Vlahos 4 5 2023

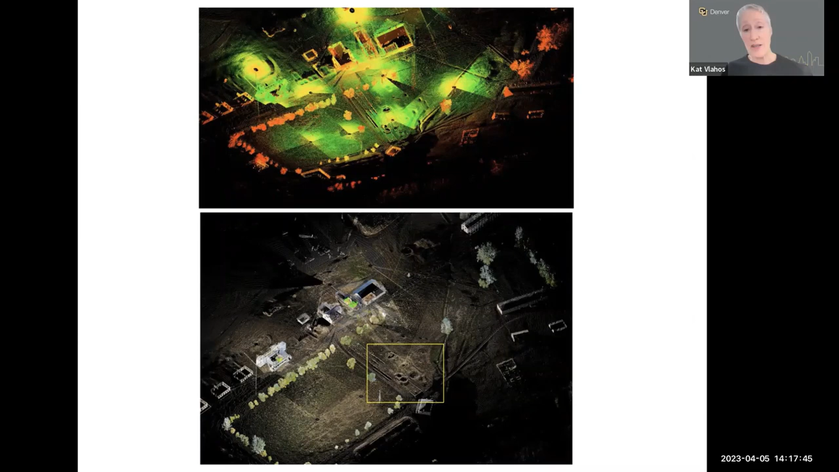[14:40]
the naked eye that was being picked up by the scanning? And so we got very, very excited, to say the least, about this and began to look at other possibilities of how we would use LIDAR scanning. This is terrestrial scanning that we were engaging in. We also were really excited because it gave us the opportunity to not only scan large landscapes in the context of a site, but also the buildings and also areas of the buildings that might need some sort of repair or management.
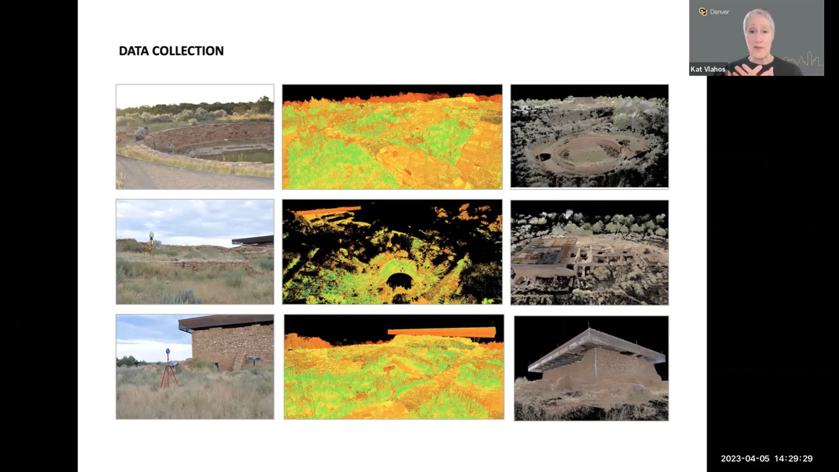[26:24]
And we gather the raw data and we on the right hand side, you can see photo textured where we've taken photographs from the exact places that the scanning has happened from. And we overlay those pieces of information that we then use to create measured drawings. This is the translation into the Habs drawings that we did for the Lowry Pueblo.
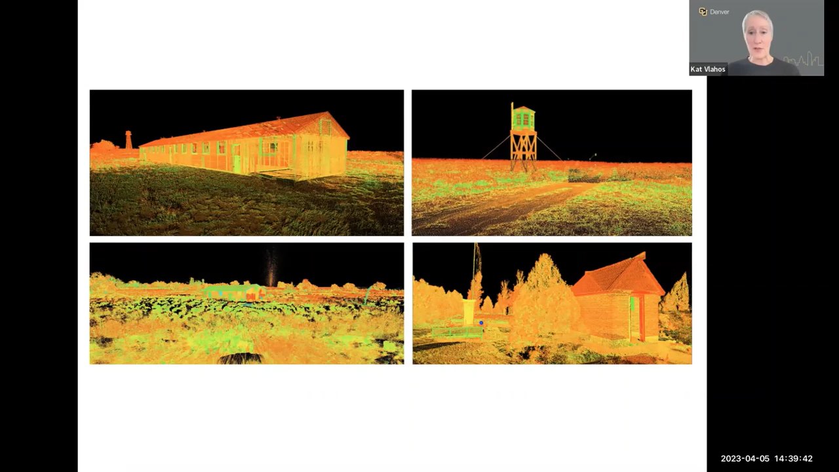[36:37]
And the second part was a capture of the broader context and the cultural landscape.
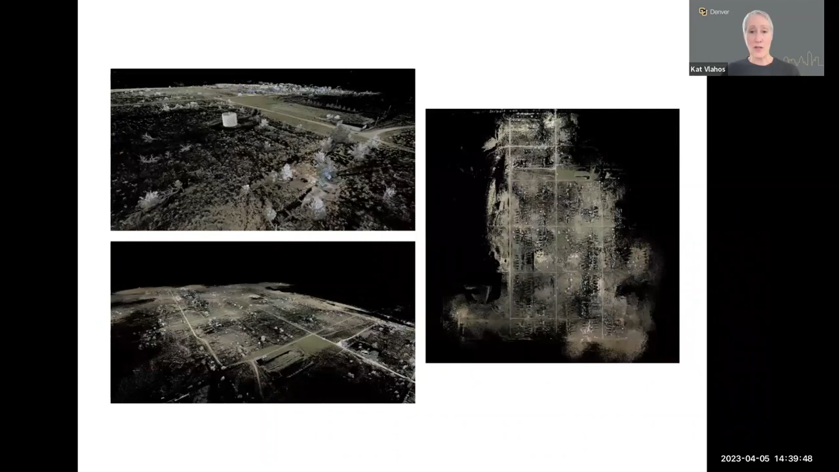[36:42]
Here we have a photo textured combination. And then looking for a way to bring those pieces of information together.
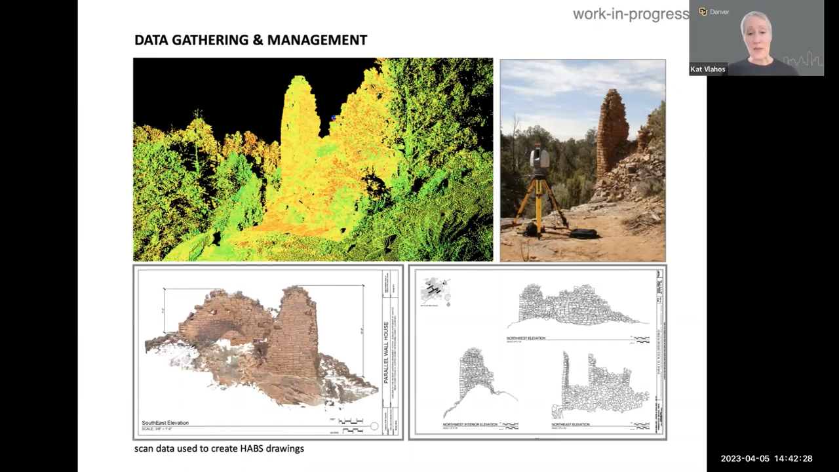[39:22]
So we now have the ability to capture and cartoon a set of what it is that we want the HABS drawings to look like, and then begin to translate that information through CAD, creating base drawings such as that one on the right hand side of the entire set. And then how we represent it. And then how we represent it, how much we used in terms of our own hand drawing and how we add information that maybe is not captured in the CAD drawing or captured in the data, looking at photographs, doing as much as we can in the field to bring that information back.
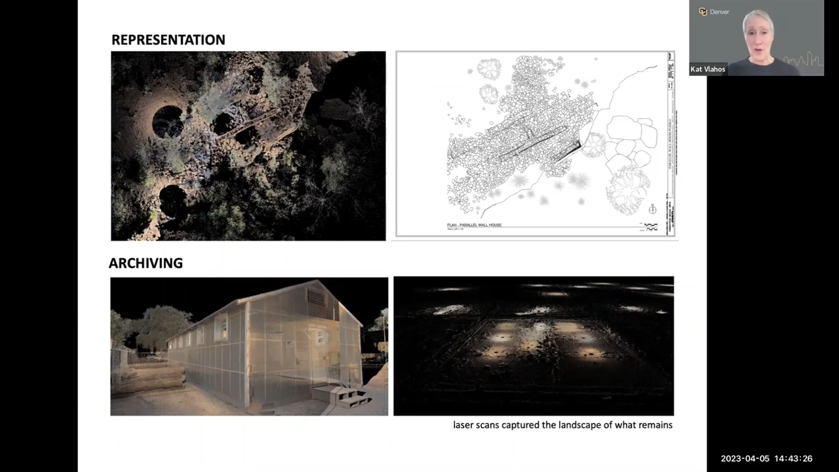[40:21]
So we are coming back asking the same questions that we asked a decade ago, but now we have a body of work that we can draw from to hopefully advance our understanding and answers. The last piece I'm going to leave you with is kind of the next project that we're working on.